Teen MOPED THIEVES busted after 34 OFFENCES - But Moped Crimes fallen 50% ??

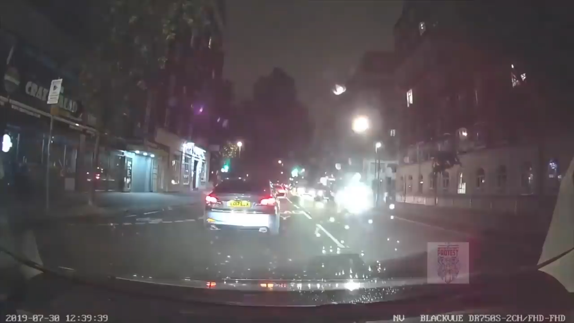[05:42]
now these guys have spotted a potential victim on the opposite side of the road because they're standing on the very corner with their phone in their hands and bam he's got the phone he speeds off boyfriend runs after him boyfriend's never going to get that mobile phone back again and those guys are going to get away with it like they
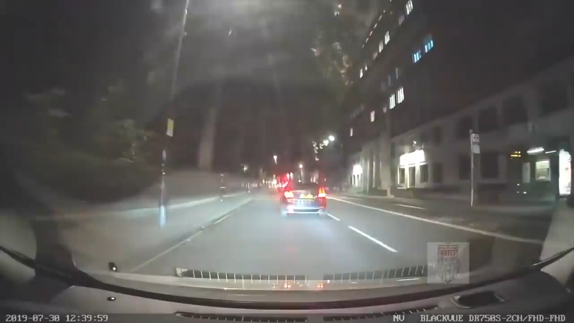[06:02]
always do so if the police are tackling these guys head on we need to be preventing these guys from taking our stuff so easily even while i'm out on the motorbike and i take a sharp corner going around the bend i see people standing there at zebra crossings pedestrian crossings all the time with their phones